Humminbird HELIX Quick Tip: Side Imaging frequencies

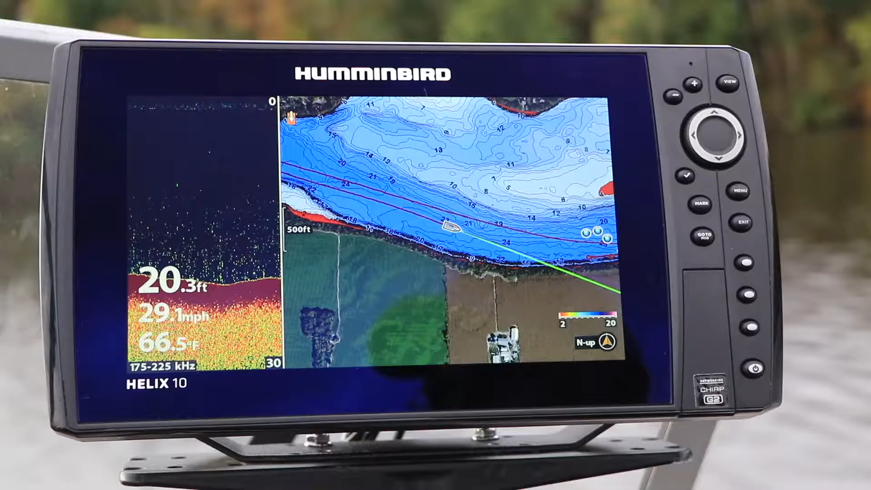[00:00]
On screen: depth 20.3 ft, water 66.5°F, speed 29.1 mph
Here's another tip to help you get started with your Humminbird Helix.
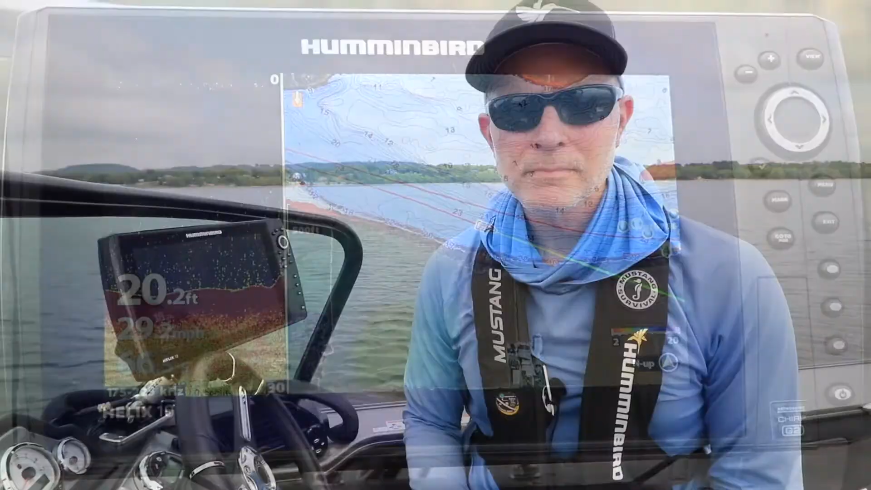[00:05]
Your networkable Humminbird Helix has several side imaging frequencies available to suit any water condition.
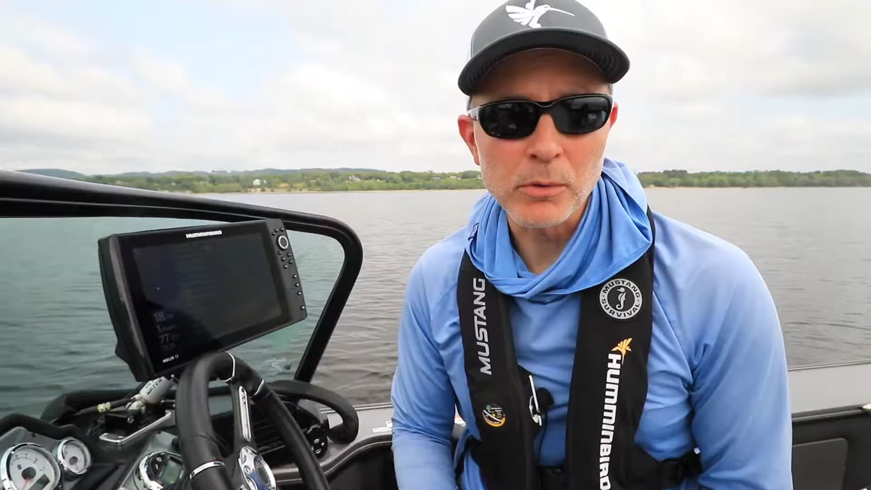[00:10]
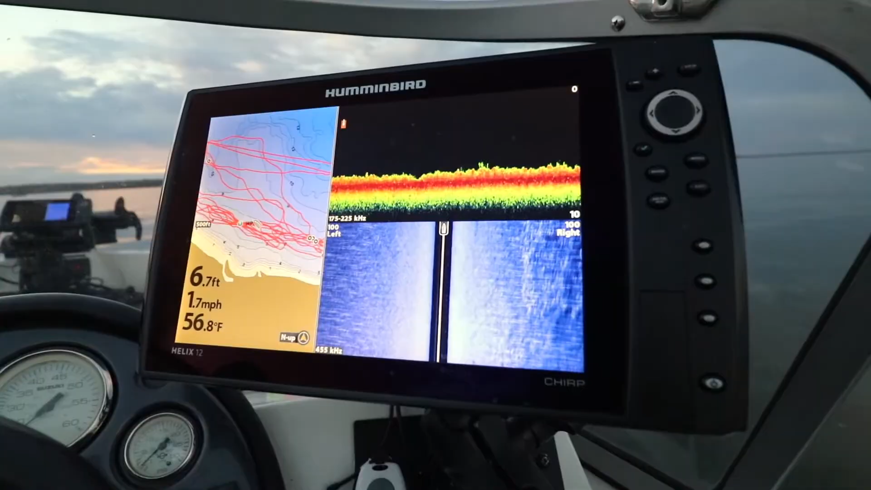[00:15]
On screen: depth 6.7 ft, water 56.8°F, speed 1.7 mph
Depending on your exact Helix model, these frequencies might include 455 kHz,
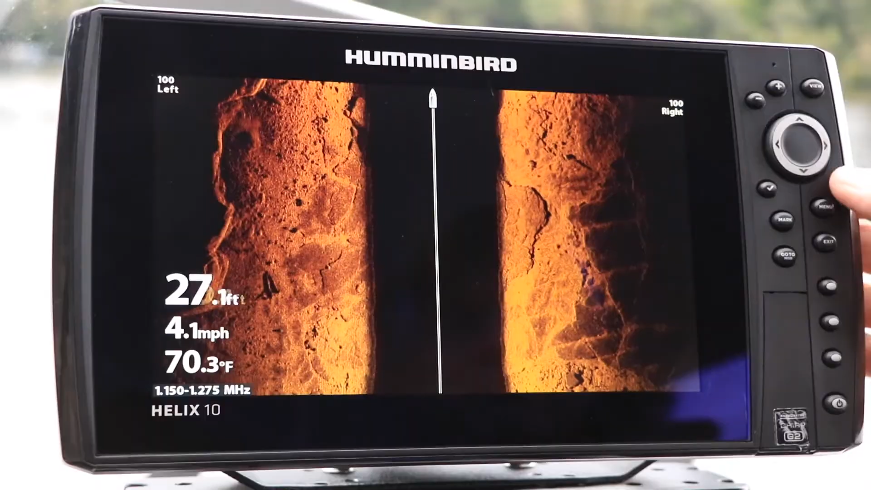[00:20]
On screen: depth 27.1 ft, water 70.3°F, speed 4.1 mph
800 kHz, as well as the mega imaging frequency.
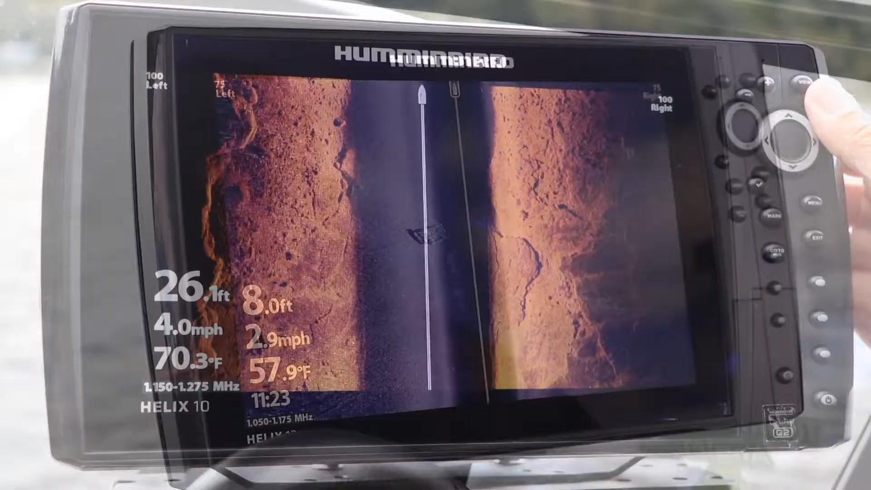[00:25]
Mega imaging provides the best available resolution, detail, and clarity.
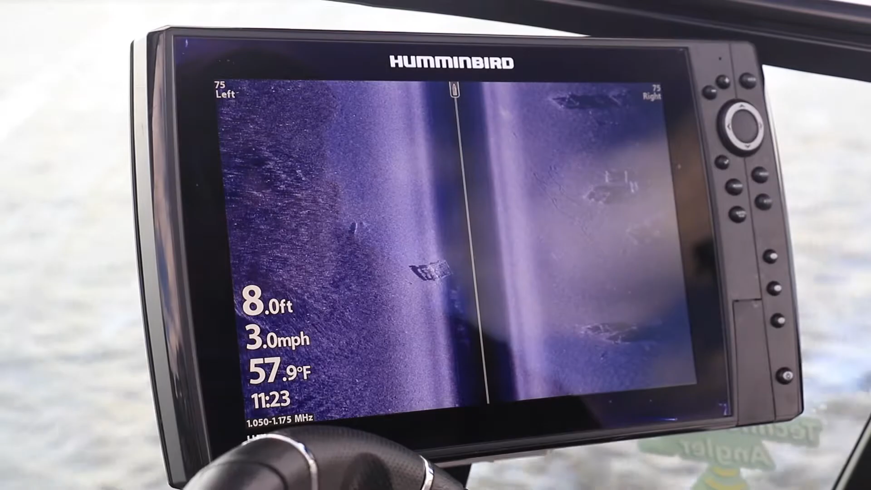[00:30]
On screen: depth 8.0 ft, water 57.9°F, speed 3.0 mph
Sometimes, if the water is particularly dirty or during a heavy algae bloom,
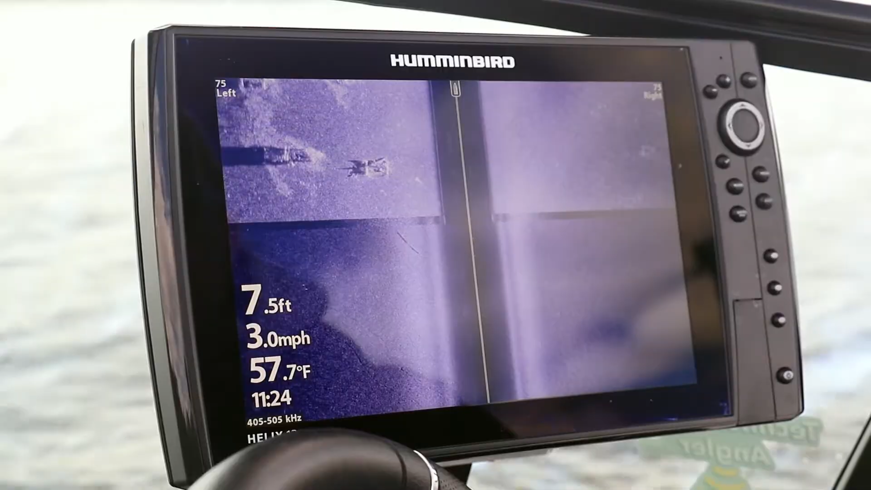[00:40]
On screen: depth 7.5 ft, water 57.7°F, speed 3.0 mph
the 455 or 800 kHz frequencies may produce a cleaner side imaging view. The fast and easy way to change your side imaging frequency is to press the info or checkmark display the side imaging view.
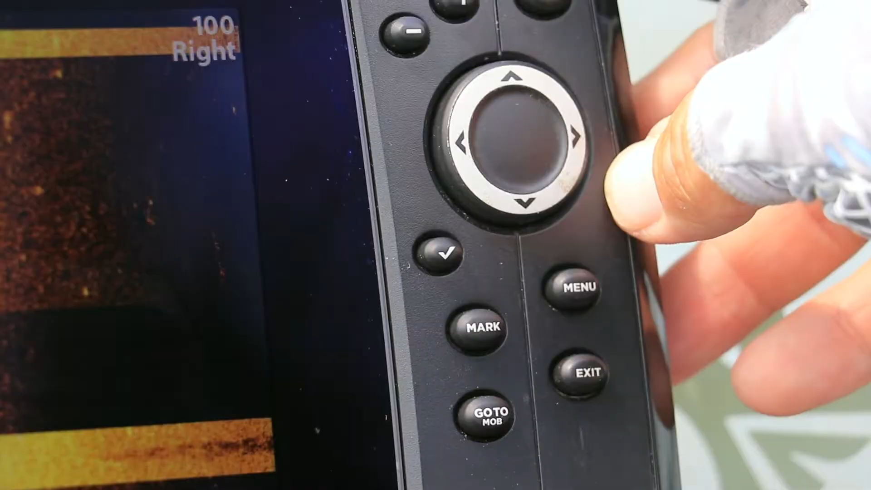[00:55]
Pressing the checkmark key will cycle through all of the unit's available side imaging frequencies,
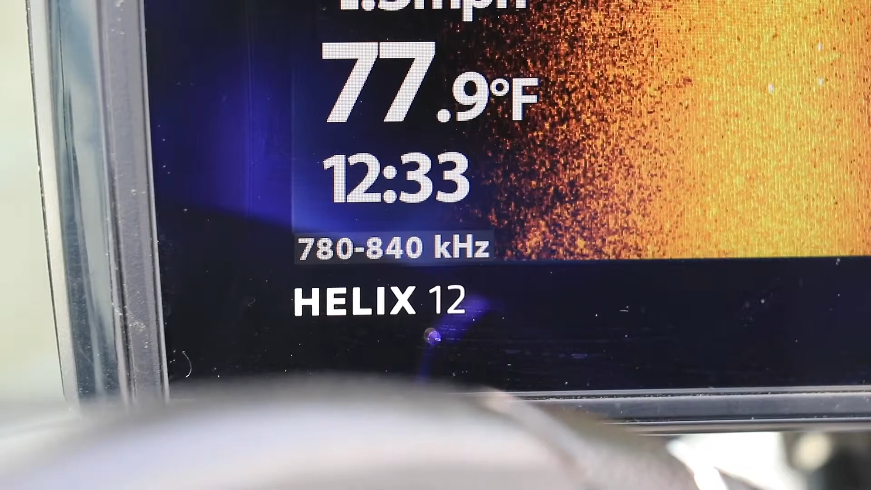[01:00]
On screen: water 77.9°F
making it easy for you to pick the best. You can also adjust the side imaging frequency from your Helix unit's main menu.
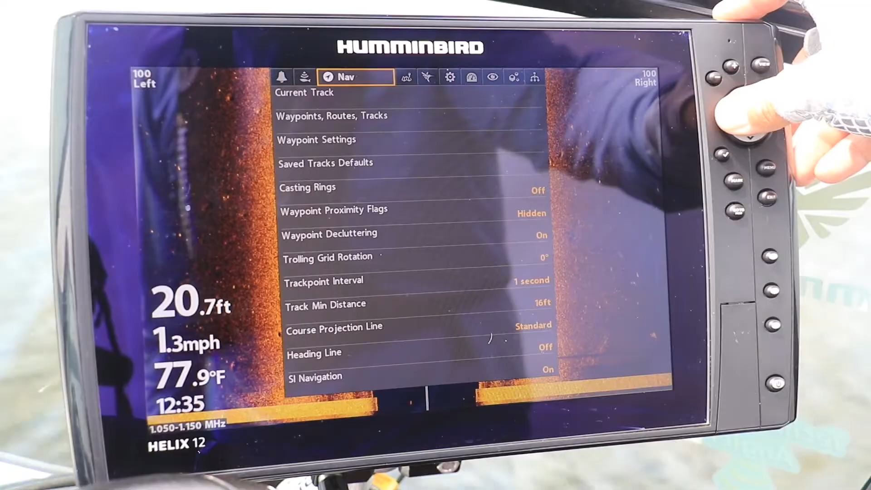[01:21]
On screen: depth 20.7 ft, water 77.9°F, speed 1.3 mph
Press the menu key twice from any view to display the main menu. Now, use the left and right arrow keys to select the sonar menu tab. Then, use the up and down arrow keys to select SI CHIRP display frequency,
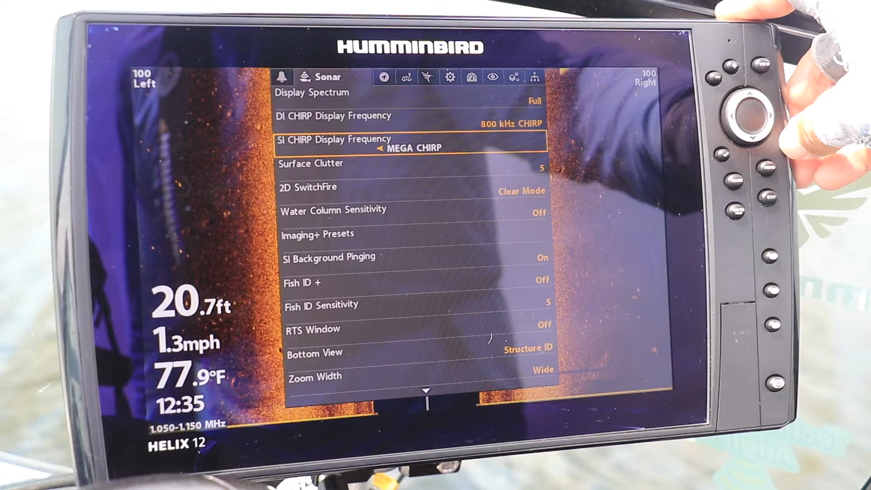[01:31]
On screen: depth 20.7 ft, water 77.9°F, speed 1.3 mph
and then choose one of the available side imaging frequencies using the left and right arrow keys. Then, use the right arrow keys and the right arrow keys to select a layer鏡, the right arrow keys to the right arrow keys. You